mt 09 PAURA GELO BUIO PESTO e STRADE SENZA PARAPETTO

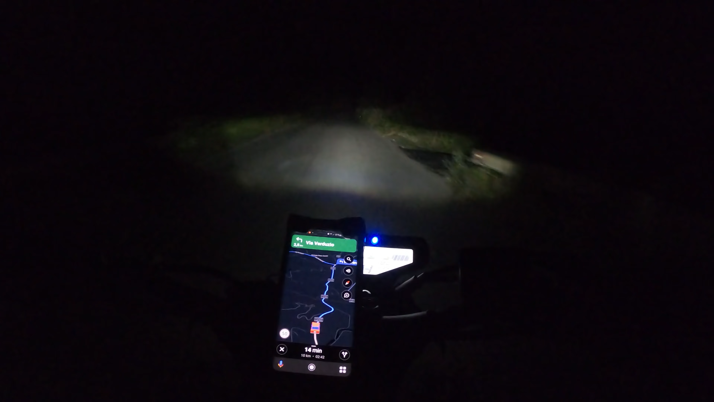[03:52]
avevamo una macchina dietro e mi preoccupa che sta in embriago capite una strada scura o corro non muovo se ho passato cose capite mi sposto
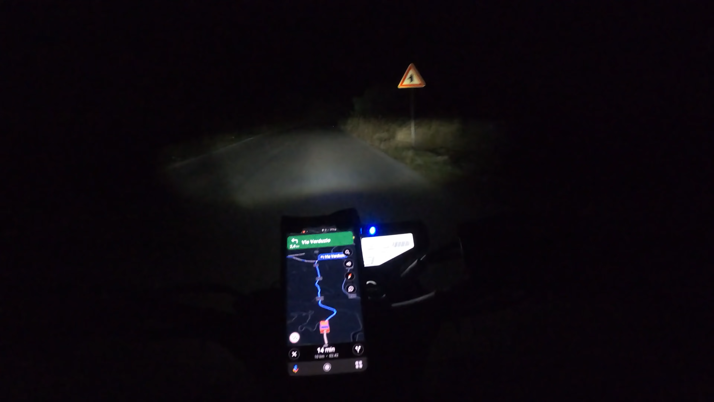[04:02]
ho acchiappato un moscerino in petto uno mi ha fatto malissimo e due l'ho visto pure mentre arrivava
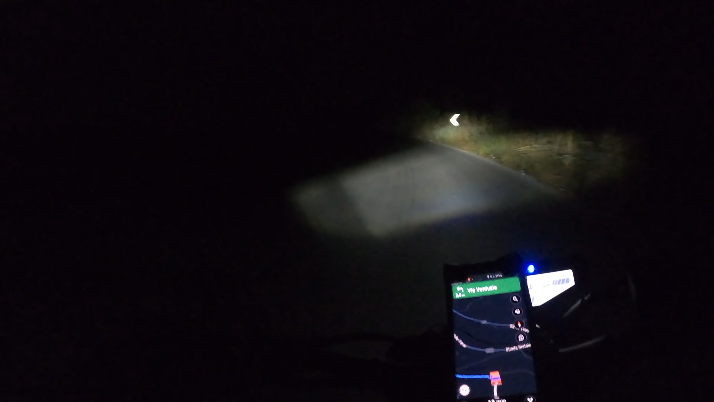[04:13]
vuoi vedere un attimo tu meglio se c'è una macchina dietro vabbè vedi i fari in lontananza perché c'era no? ah mi sono oso io penso che mi flasho con le luci dei palazzi allora ah?
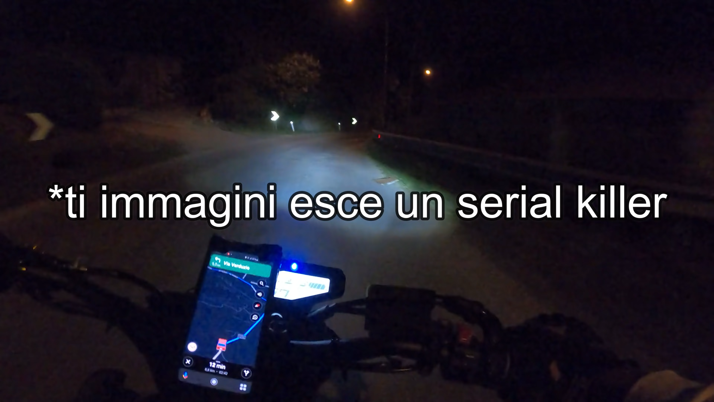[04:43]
no è real killer no no no mi preoccupa ti ripeto qualche animale ma nemmeno il fatto che non possano aggredirlo perciò meno e che per paura si possano buttare avanti alla moto che serial killer Ramo ma chi ci penso?
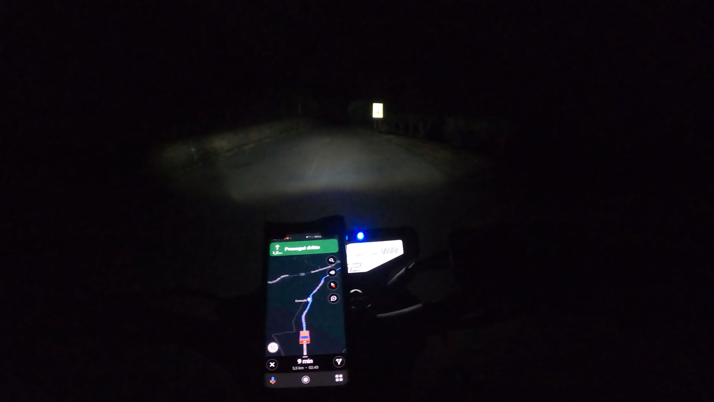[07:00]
eh si è solo l'inizio che mancano altri 5,5 km di curve e buio totale curve e buche pure perché ci sono anche le buche poi in tutto questo e gli animali la moto è mappa B
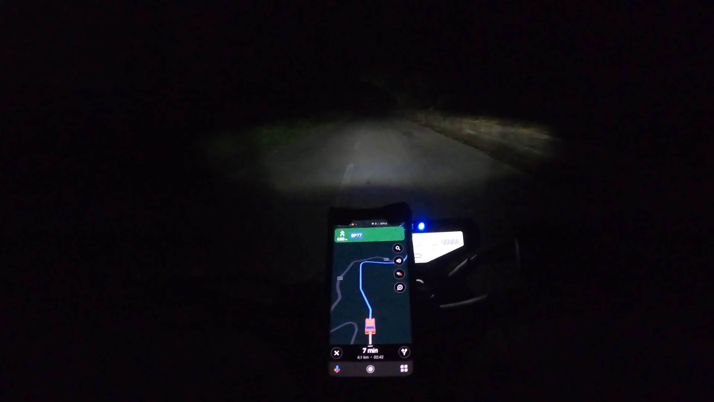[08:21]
ad aiutarmi in questo viaggio tutte le offerte sono ben accette ragazzi ma comunque è angosciante fare le strade di notte così ma pure perché non vedi le curve invece guarda là ma non c'è più il parapetto ragazzi